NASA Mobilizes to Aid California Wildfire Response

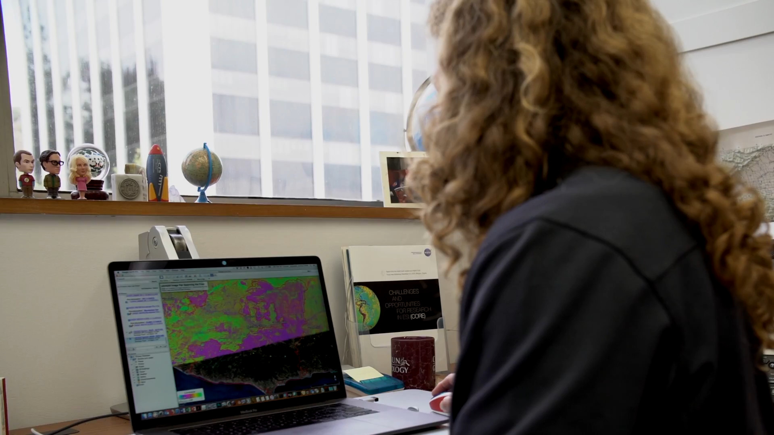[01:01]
And so what we can do is actually delineate the fire scar based on this match and before and after images.